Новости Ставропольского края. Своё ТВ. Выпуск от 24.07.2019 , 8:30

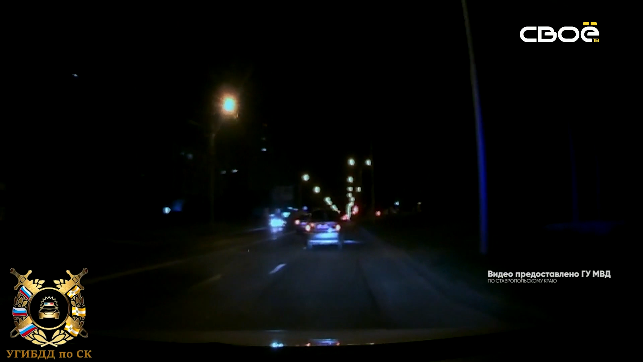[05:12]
Внимание дорожного патруля в Ставрополе привлекла иномарка, которая виляла по улицам. Автолюбитель попытался скрыться. Стараясь бежать, нарушитель проехал перекресток на Красный, едва не спровоцировав ДТП. На улице Тухачевского иномарка налетела на бордюр и застряла на газоне. Погоня закончилась. Как выяснилось, иномаркой управлял местный житель 20 лет. Кроме того, что садиться за руль молодой человек не имел права, так еще и был не трезв.